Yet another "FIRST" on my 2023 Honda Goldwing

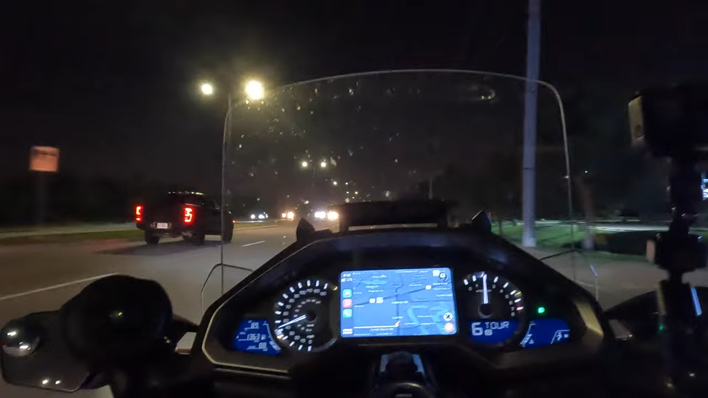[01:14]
And I gotta say, it looks pretty cool. Headlight's nice and bright. I can tell my taillight modulator is working. Every time I touch the brake I can see it in the rear view mirrors. The instrument cluster is lit up appropriately.
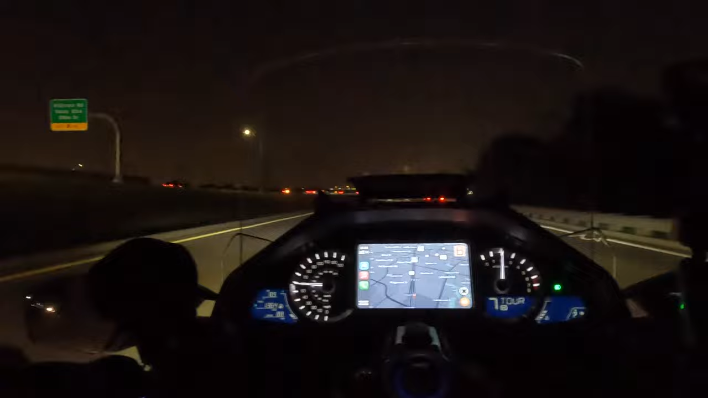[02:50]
Yep. Okay. You can see that the instrument clusters, the buttons on the handlebars are lit up appropriately. The center console seems to be lit, although it could stand to be a little brighter.